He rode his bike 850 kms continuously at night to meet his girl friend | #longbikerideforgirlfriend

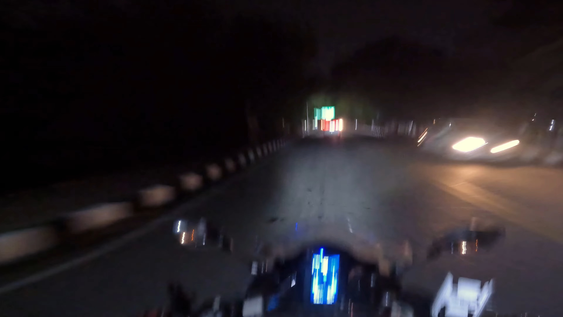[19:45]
मोमेंट पर � साथ नहीं लगेगा हम तो यह मुना एक्सप्रेस वे के जर्श बगल में यह पेट्रोल पंप है अभी मैं चड़ा नहीं